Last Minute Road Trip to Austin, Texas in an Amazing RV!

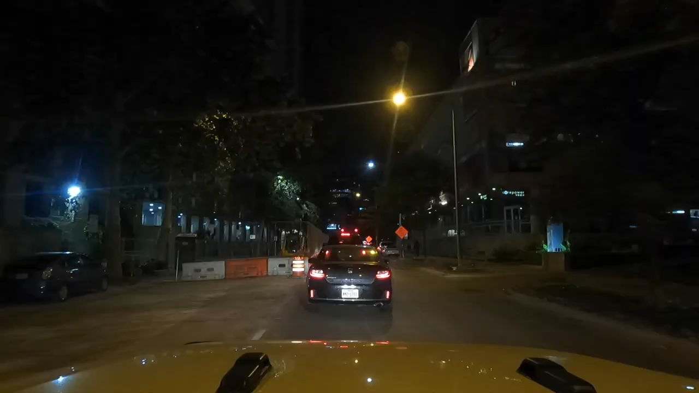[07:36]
well the night continues I don't know what's about to happen but we're back on 6th street in Austin